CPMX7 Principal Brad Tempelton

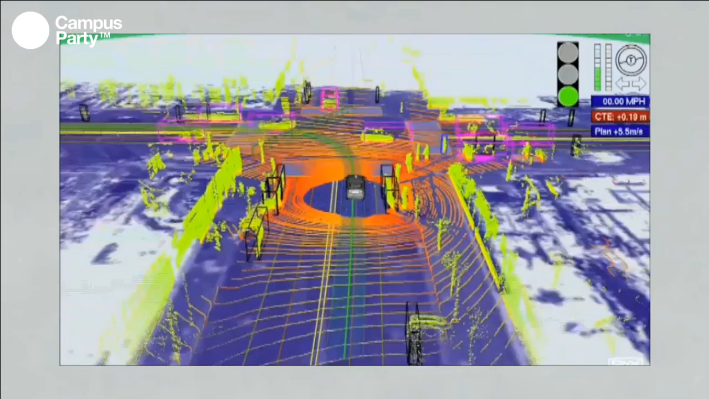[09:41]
It does this by seeing in 360 degrees all directions all the time.
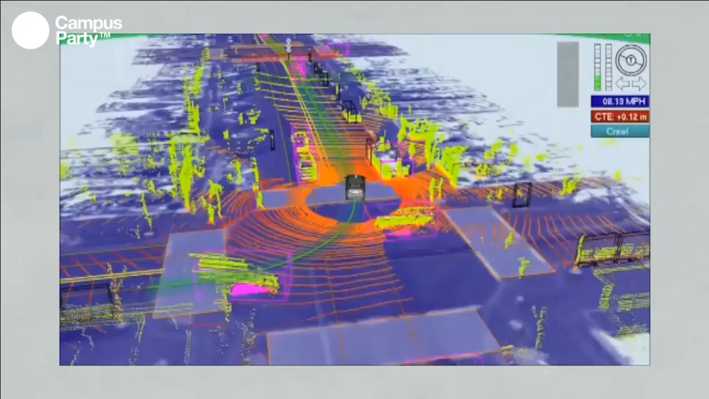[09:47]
Not seeing the way a human being sees, not driving the way a human being drives.
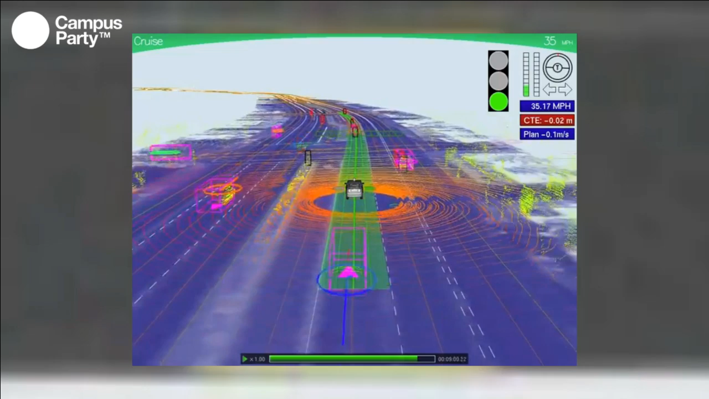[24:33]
And it's low resolution, but the clouds of dots are cars and trees and rocks and curbs and lines. And you can see all that and so can the car. It gives us that 99.9999999% reliability that we need in order to make this safe.